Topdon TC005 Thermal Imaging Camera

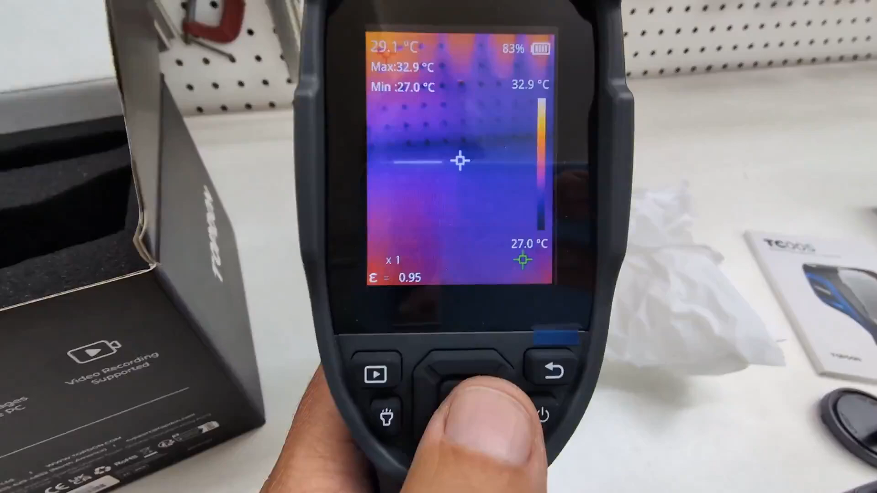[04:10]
On screen: spot 29.1°C, max 32.9°C, min 27.0°C, scale top 32.9°C, scale bottom 27.0°C
So it sets the time and bam, look at that. So you can see the green dot and the red dot as I move into an area.
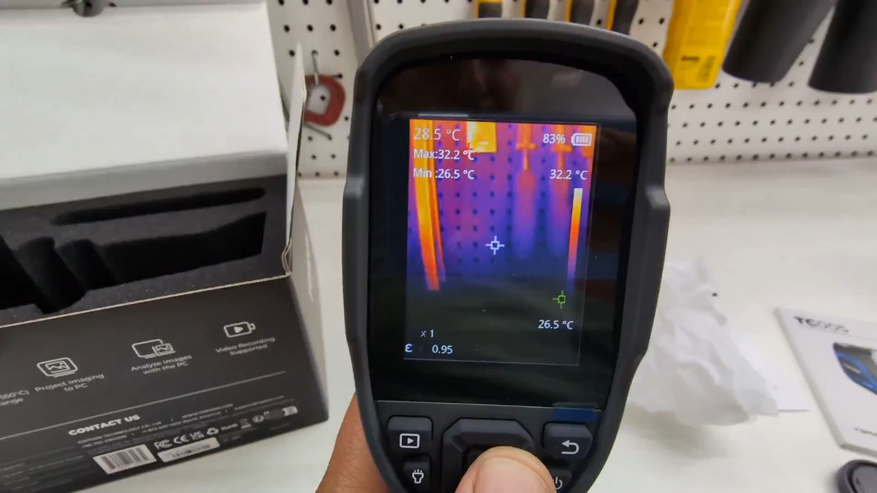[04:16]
On screen: spot 28.5°C, max 32.2°C, min 26.5°C
Those are picking the hot and cold point on those surfaces.
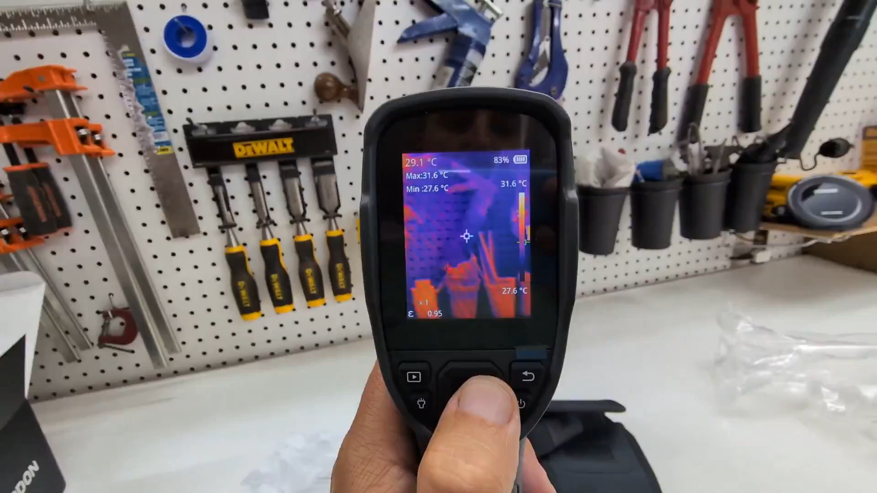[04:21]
On screen: spot 29.1°C, max 31.6°C
So this is just showing me how heat or the infrared is bouncing off of those surfaces.
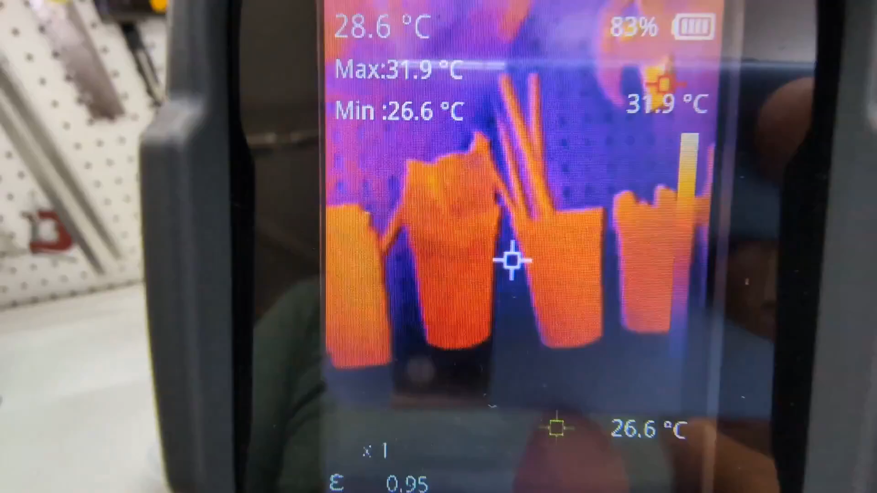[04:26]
On screen: spot 28.6°C, max 31.9°C, min 26.6°C
You can actually see that is a super clear image.
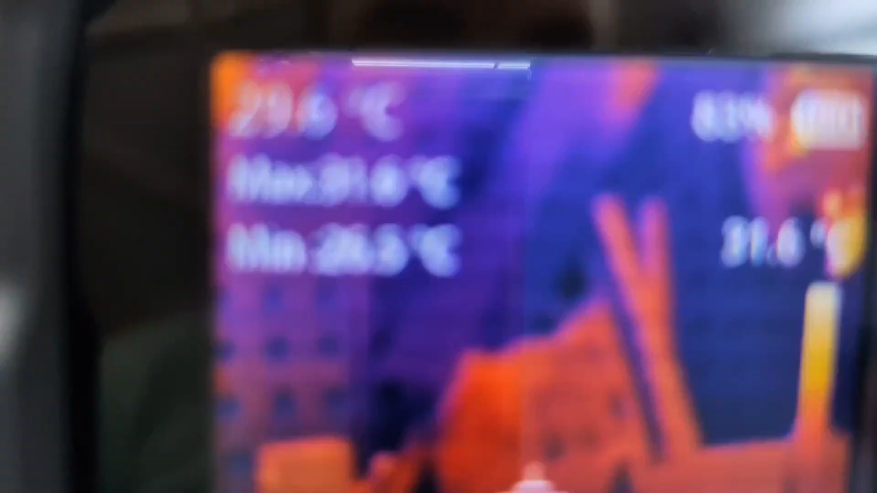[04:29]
I'm going to zoom right into that so you can see how clear that is.
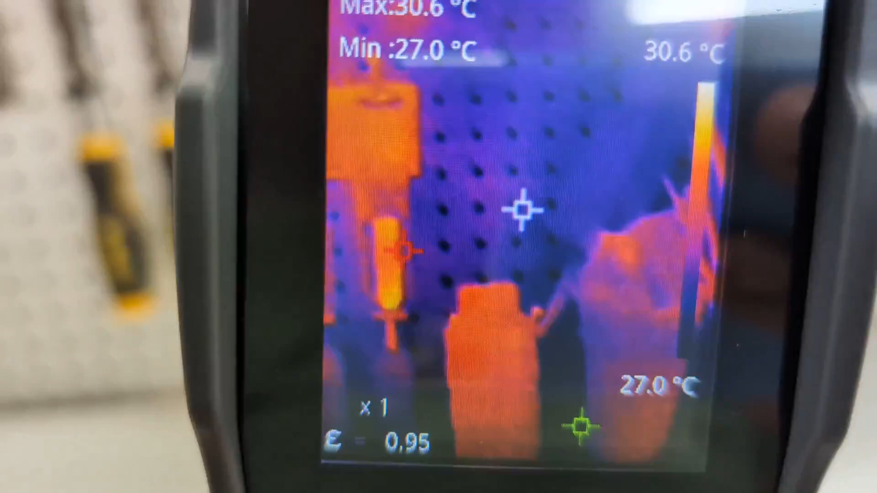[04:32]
On screen: min 27.0°C, scale top 30.6°C, scale bottom 27.0°C
But man, that is a beautiful image.
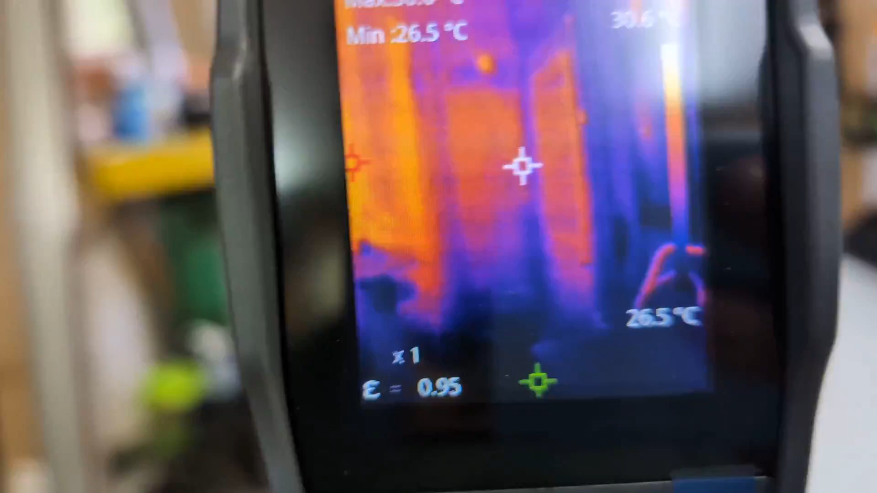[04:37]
On screen: min 26.5°C
Now let's try something that would probably be a little bit hotter.
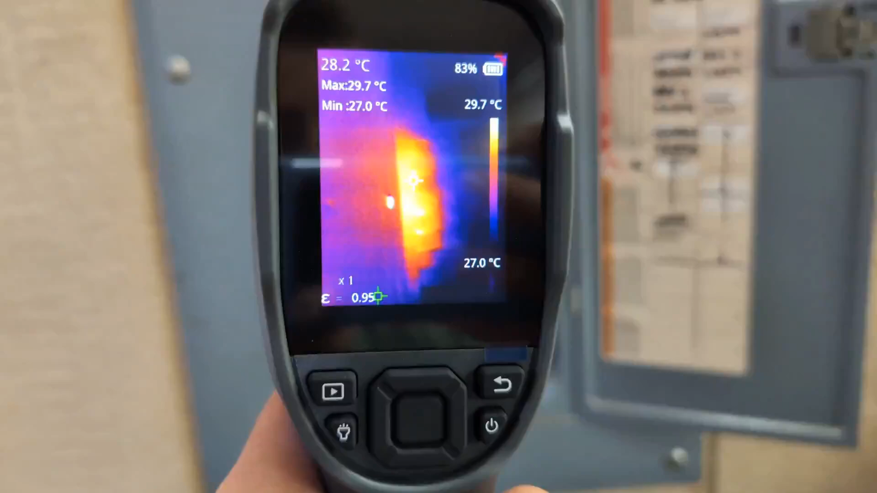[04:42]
On screen: spot 28.2°C, max 29.7°C, min 27.0°C, scale top 29.7°C, scale bottom 27.0°C
Whoa, look at that. There's some heat happening over there.
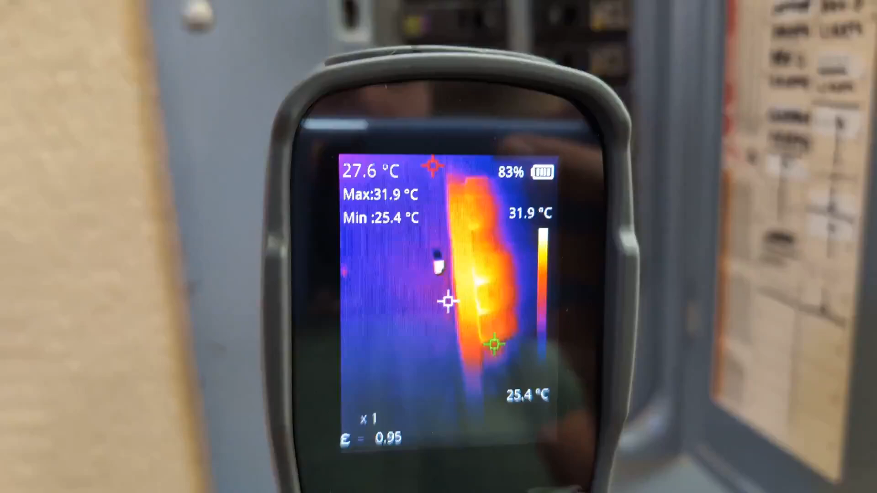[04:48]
On screen: spot 27.6°C, max 31.9°C, min 25.4°C, scale top 31.9°C, scale bottom 25.4°C
So that lets me know I probably should be looking at that side of the panel.
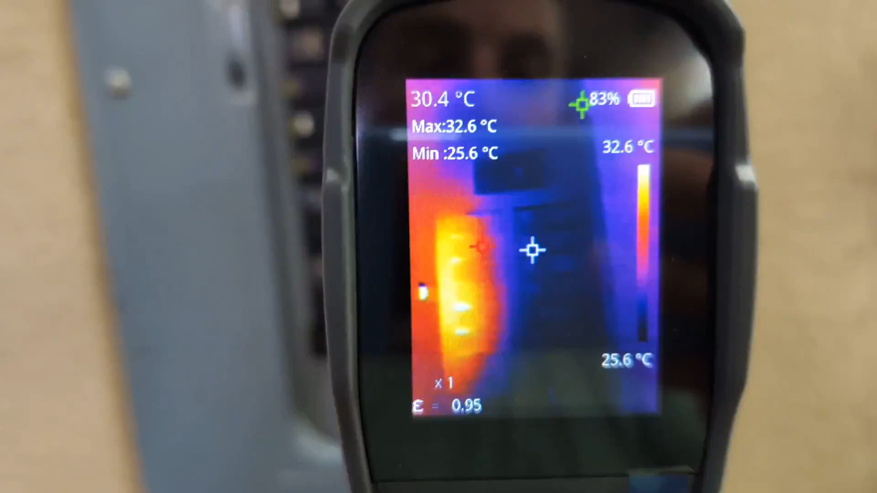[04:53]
On screen: spot 30.4°C, max 32.6°C, min 25.6°C, scale top 32.6°C, scale bottom 25.6°C
Something's going on over there compared to the rest of the panel. So maybe I'll investigate that.
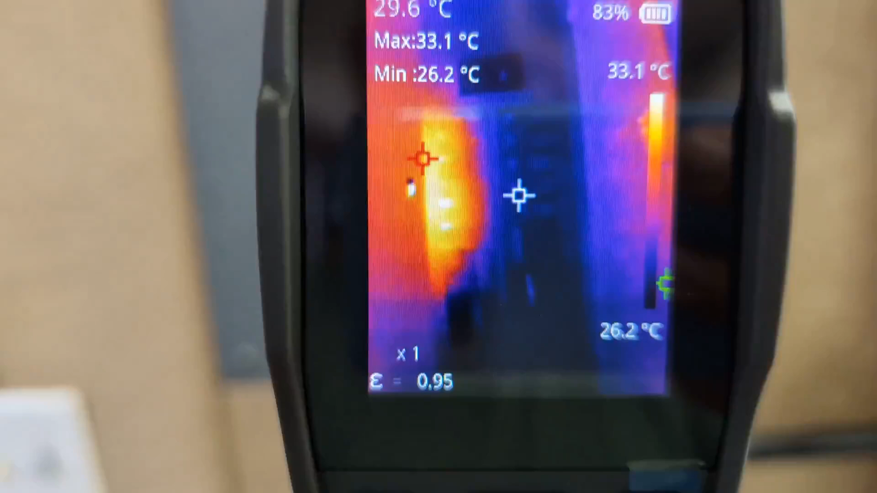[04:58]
On screen: max 33.1°C, min 26.2°C, scale top 33.1°C, scale bottom 26.2°C
But this is part of the reason that I got this. I want to be able to investigate these anomalies in my electric panels.